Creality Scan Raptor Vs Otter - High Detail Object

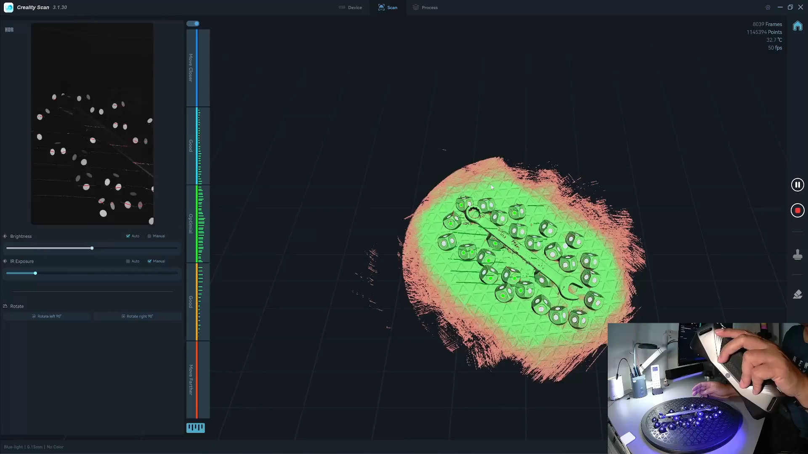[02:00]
I'll make another scan for the door.
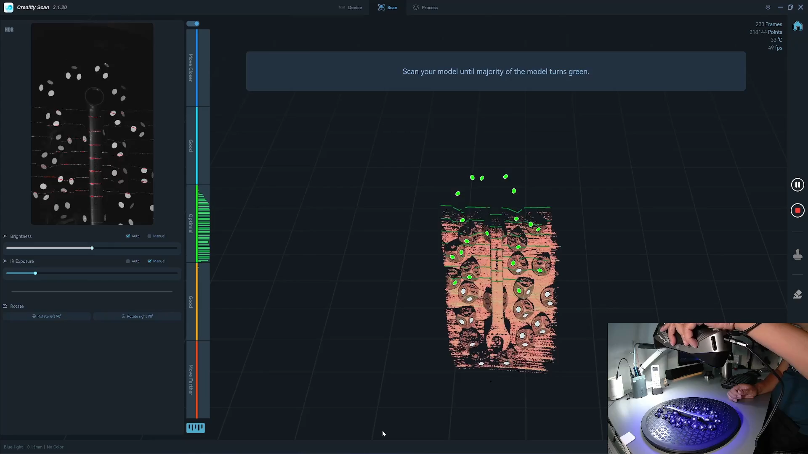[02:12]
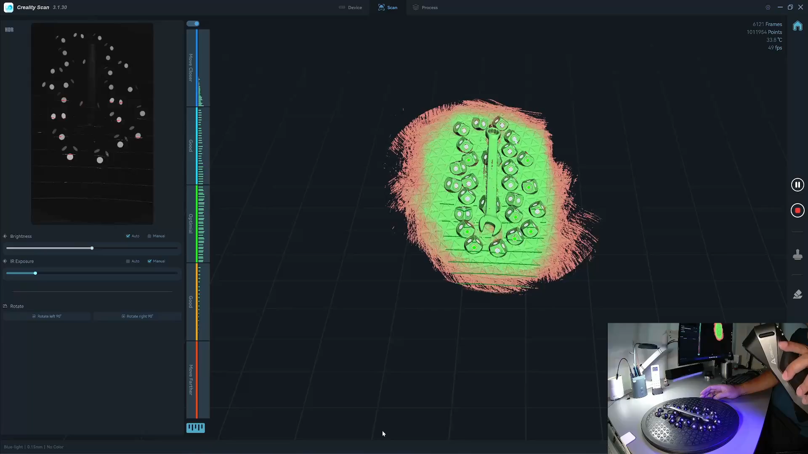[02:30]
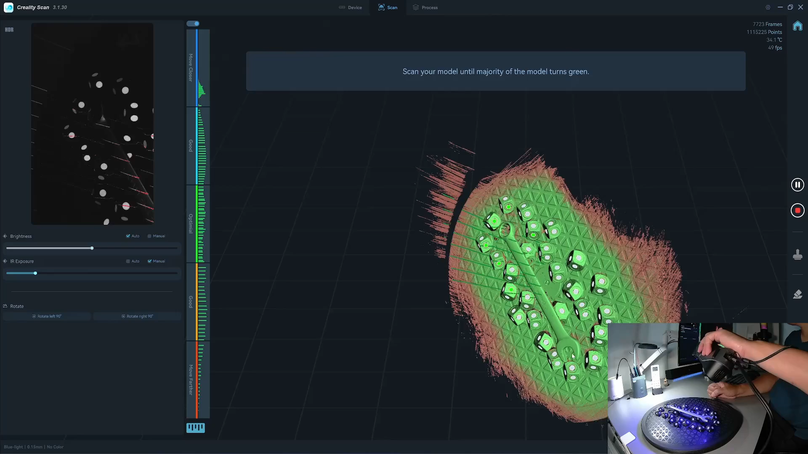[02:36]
Now I'll try with the otter.
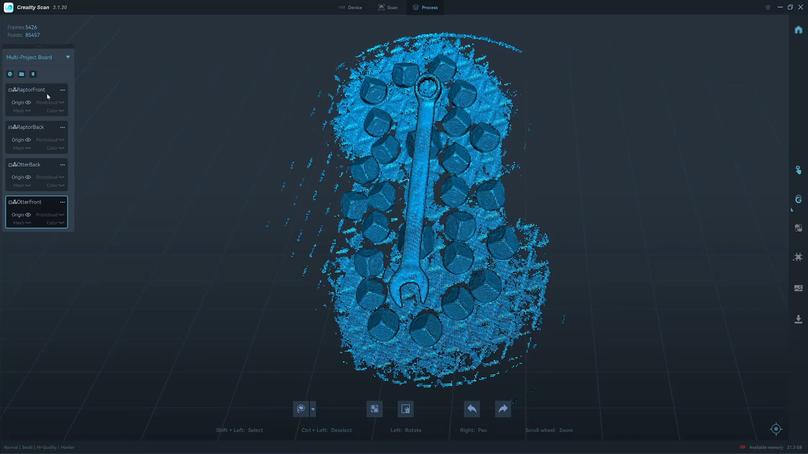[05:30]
Start with the letter. Here's the result. Should have a sharp edge.
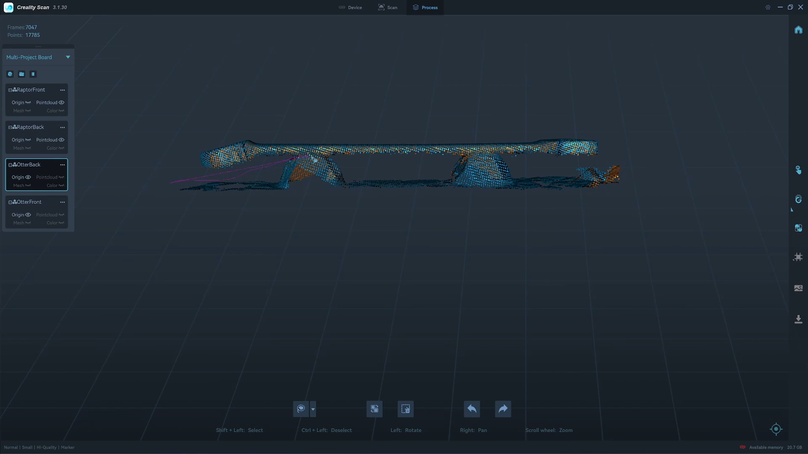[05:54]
167,000 point clouds from the author and 500,000 point clouds from the latter.